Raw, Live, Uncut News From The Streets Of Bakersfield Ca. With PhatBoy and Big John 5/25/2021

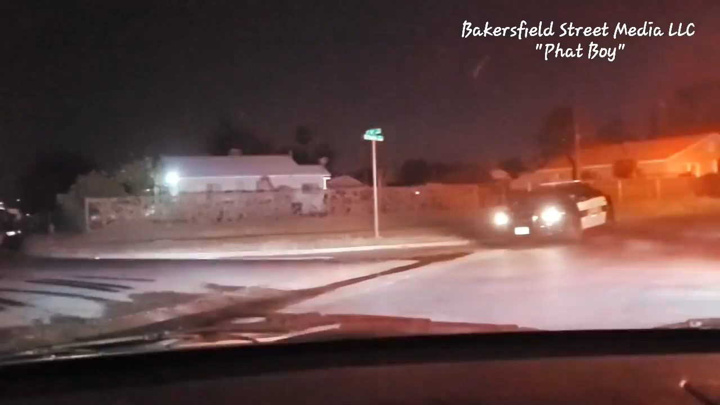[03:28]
I know. Some type of assault or what? Huh? So there's multiple officers here. I know. Something. It's gotta be some type of assault.
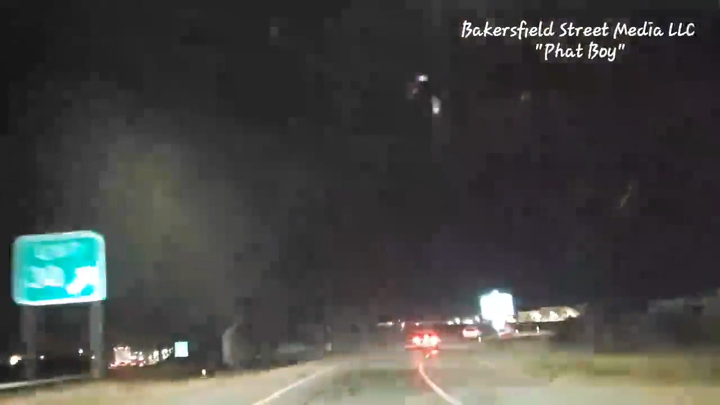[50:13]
So as long as he doesn't get off, you're good. But if he gets off at airport, then you're bad. Or Rosedale. I don't think he'd get off in those. Airport's the only one I think he might get off at. So I would stop right here and you'd get him coming northbound.
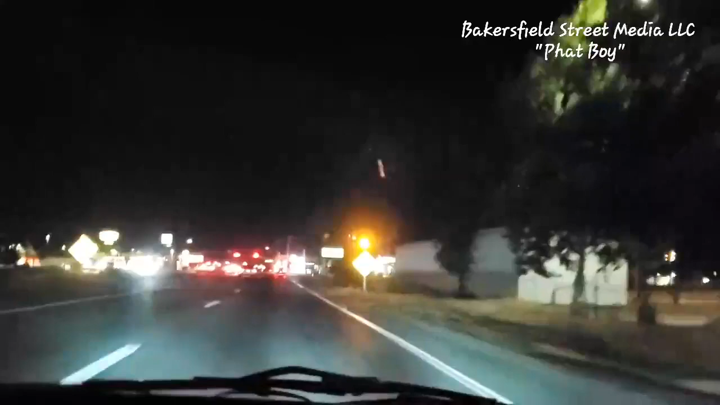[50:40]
I'll stop right here. See, that's the freeway right there. Then you're stuck on the freeway if you get on. You know what I mean? For information, he's still northbound 99 at Buckle Inn. See? He's coming this way. Right. That's what I'm saying. I wanted to get a closer passing shot. Okay. But if he gets off, look, hopefully we get him getting off right here. look for an older blue Honda.
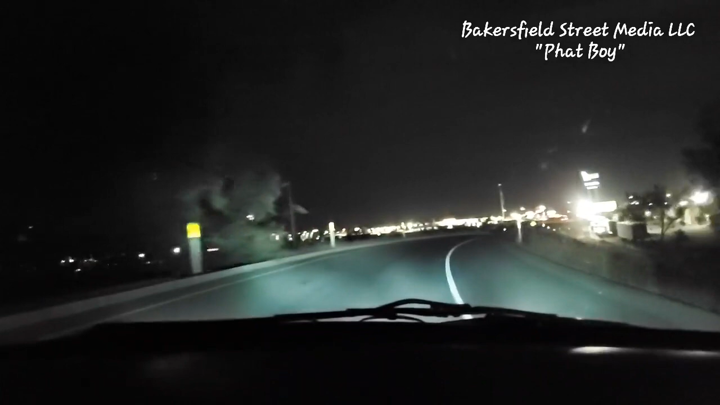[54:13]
Probably could have got a better passing shot. It's all right. But I want to make sure you got a shot. You know what I mean? Because if he would have got off, look at that sheriff's. The sheriff's. Hey, the sheriff's. Just crossed over to. They're all going southbound. Confirm we did not have a plate. Oh, they're all going back to Olive. He's not on Olive. No,